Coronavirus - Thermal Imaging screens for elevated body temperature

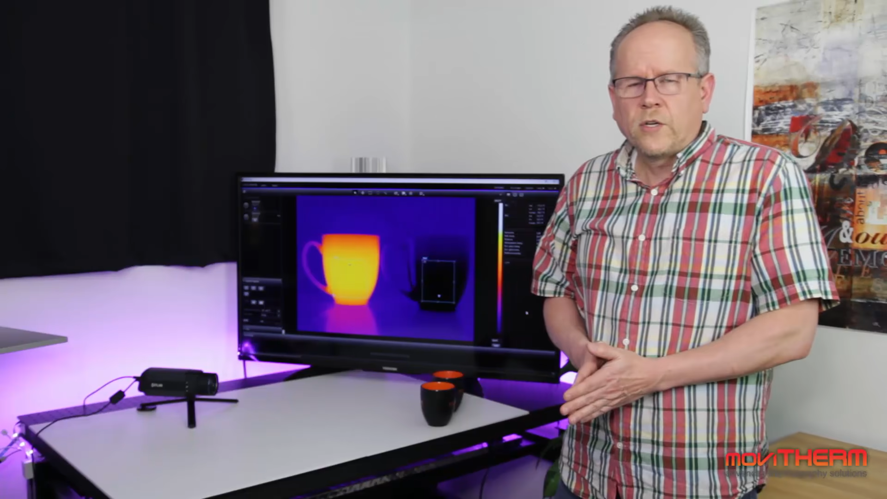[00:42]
So, how does a thermal camera work? To explain this better, we have set up a little experiment here. So we have a couple of coffee mugs, one contains hot water, one contains cold water, and we have a FLIR thermal camera on the other side pointed at those coffee mugs.
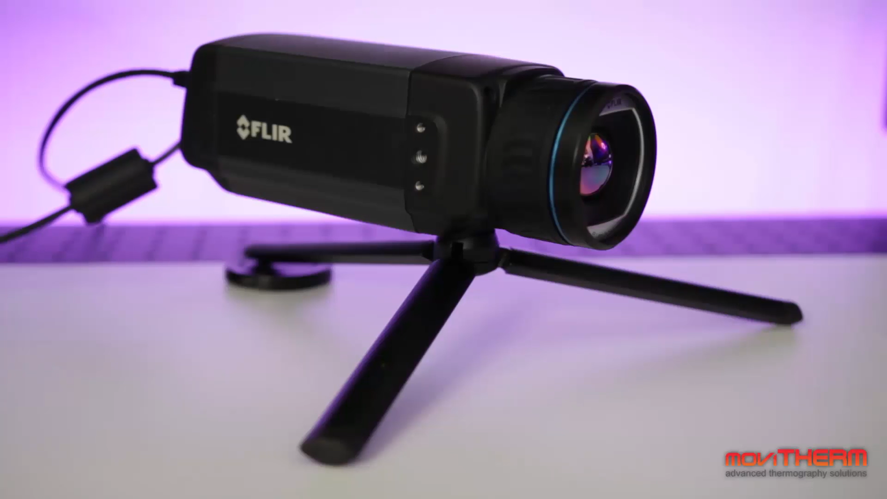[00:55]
What we see here is the thermal camera image coming from the software running on a PC that we cannot see in the scene right now. And on the left side, we have an orange glow which indicates hot temperature. And on the right side, we can barely make out the cold cup.
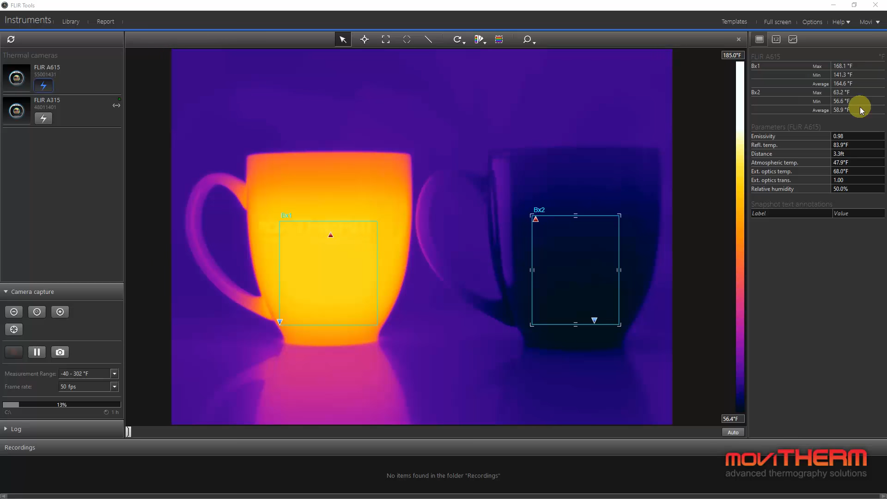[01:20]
On screen: scale top 185.0°F
And we have drawn a couple of regions of interest around these cups. And we can see here on the software, it actually measures the maximum temperature from the hot cup to be about 170 degrees Fahrenheit. And on the cold side, we see about 63.
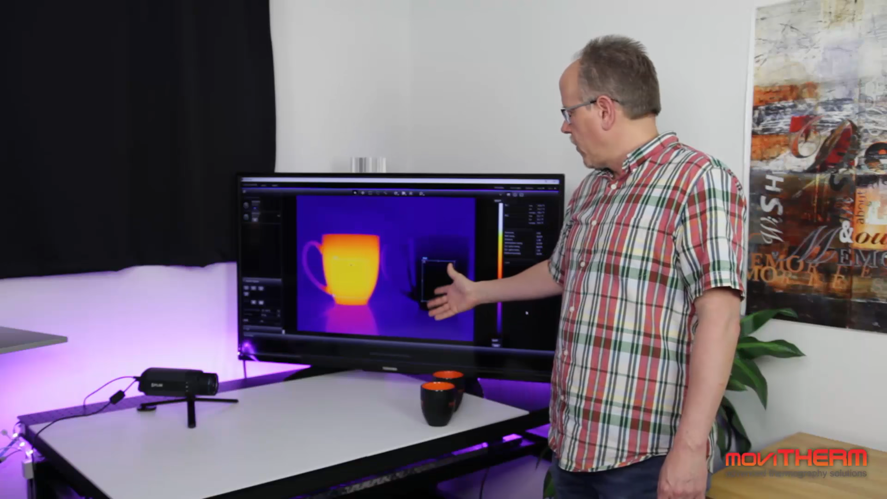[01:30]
So now that we understand how a thermal camera works, let's see how we can apply this to measuring skin temperature. When the immune system detects an infection, it usually kicks into high gear and raises the core body temperature.